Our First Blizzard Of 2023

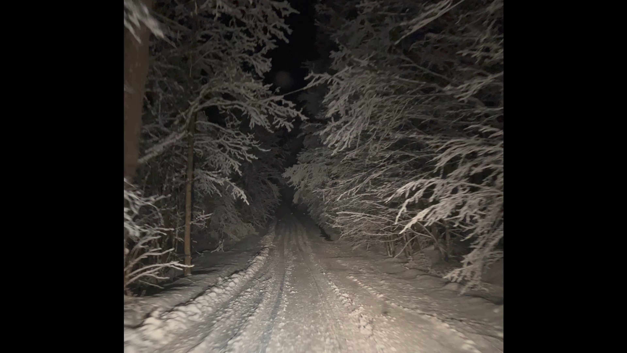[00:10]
It's not a lot of snow, about maybe 4 or 6 inches, and it's just heavy and super wet, so everything's hanging real low. Makes it all look real nice and pretty. I figure I'd take you along for the first mile or two, and we'll see if we smack a deer or not, and let you see how this goes. Gonna go out there this morning.